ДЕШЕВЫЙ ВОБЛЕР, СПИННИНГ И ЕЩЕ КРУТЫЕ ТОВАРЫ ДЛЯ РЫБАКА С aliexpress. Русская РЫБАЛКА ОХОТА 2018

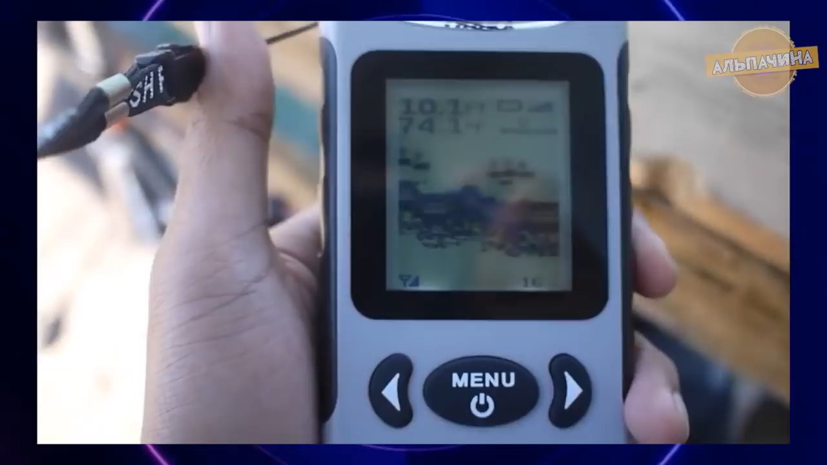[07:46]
а автоматическое выключение охолокации при поднятии датчика из воды экономит на 80